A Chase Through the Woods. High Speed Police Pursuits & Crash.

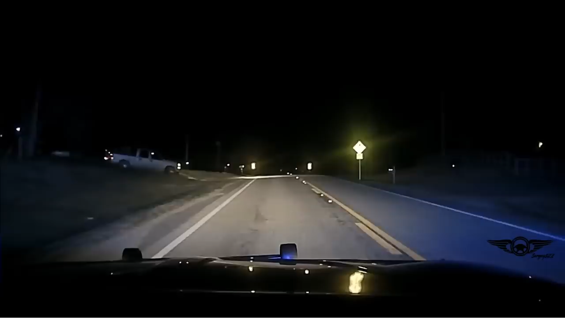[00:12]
One is a pickup truck chase through the woods, and the other is a young couple who decided to get away with it. Enjoy watching.
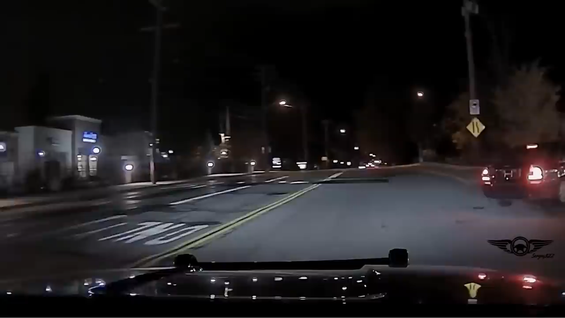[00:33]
North Olmstead, Ohio. Police attempted to pull over a vehicle. After the police officer got out of the car, the chase began.
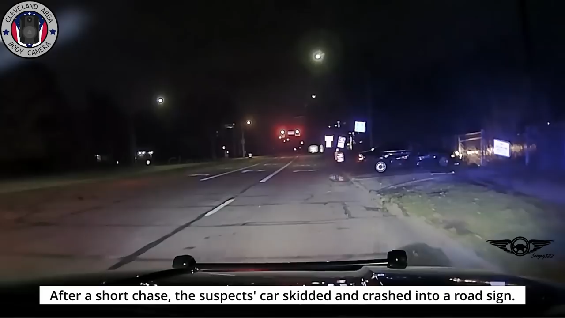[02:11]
After a short chase, the suspect's car skidded and crashed into a road sign.
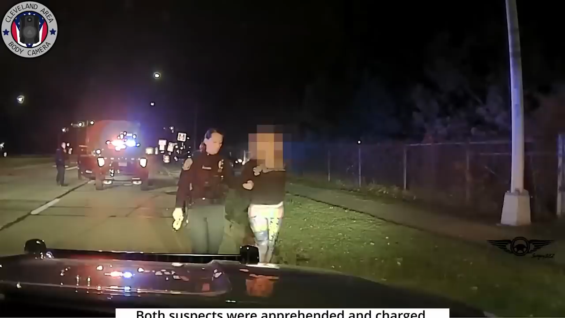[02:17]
Both suspects were apprehended and charged. Unfortunately, no further information is available.
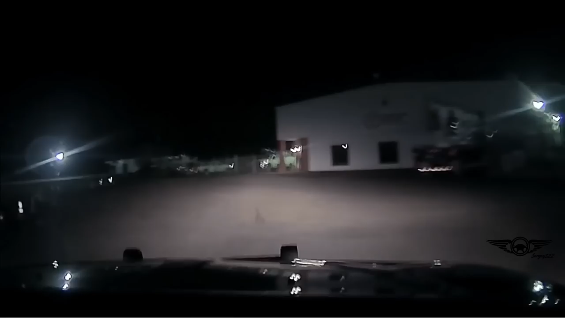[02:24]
Trooper Martin A37 and the Cabot Police K9 unit pursue a Chevy Silverado with a four-wheeler in the bed.